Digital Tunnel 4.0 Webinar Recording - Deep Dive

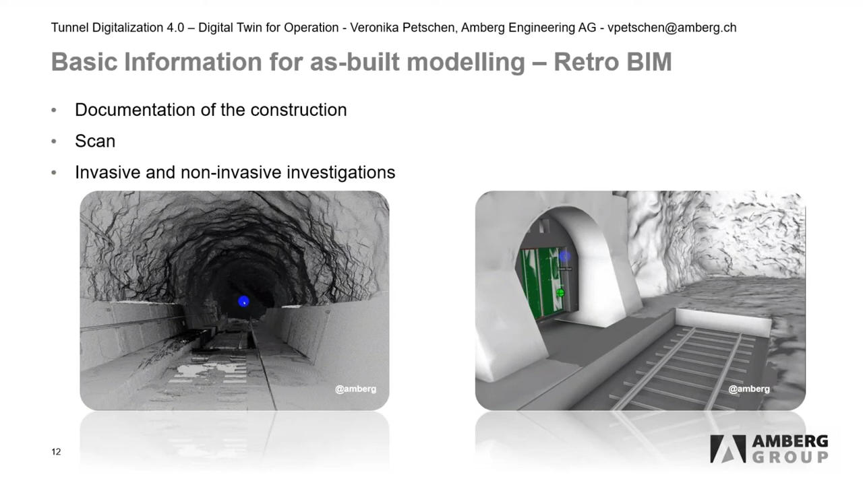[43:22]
plans descriptions photos and there are uh invasive and non-invasive in gas investigations method like ground penetration models ultrasonic echo and so on on this
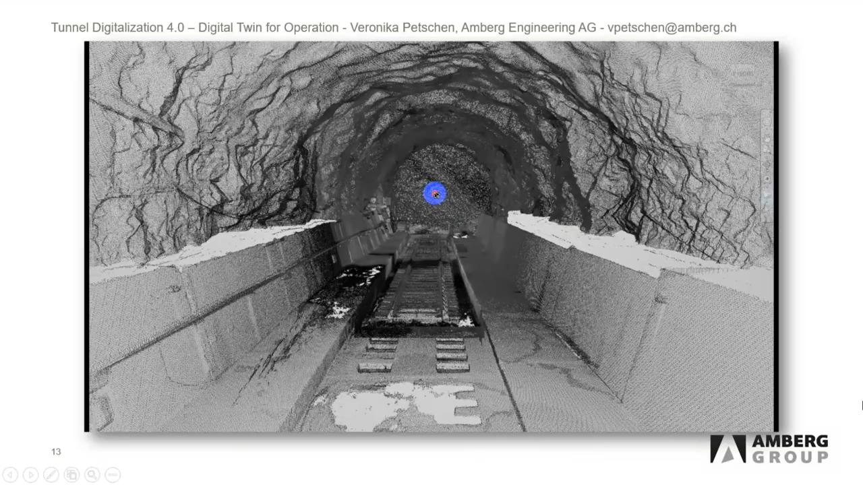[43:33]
video you can see how we uh get from a point cloud uh given from
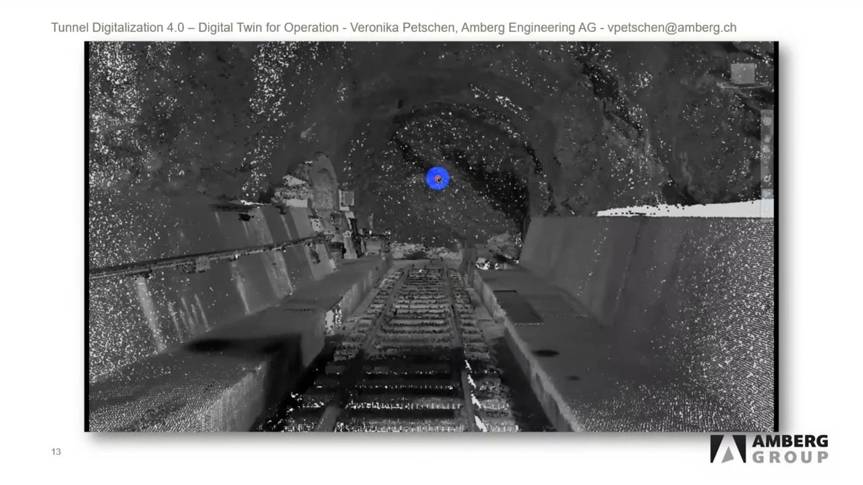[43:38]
a laser scanning uh to a mesh
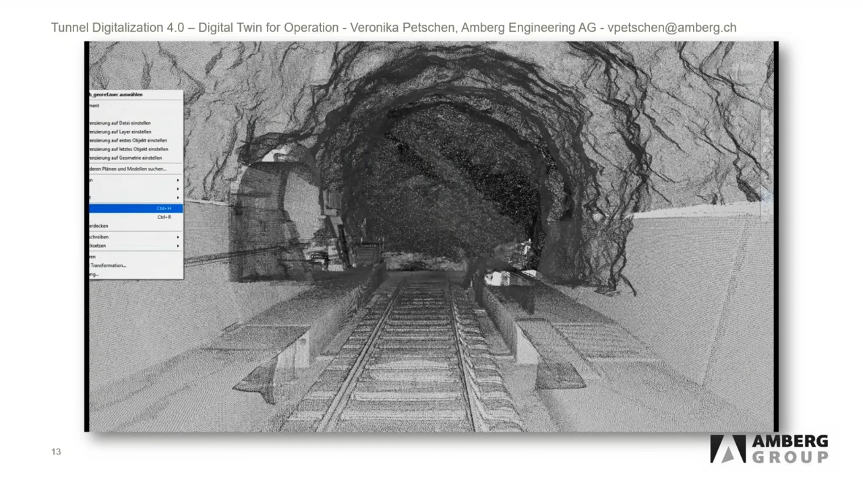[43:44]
that gives us the surface of the inside of the tunnel uh that we use to uh create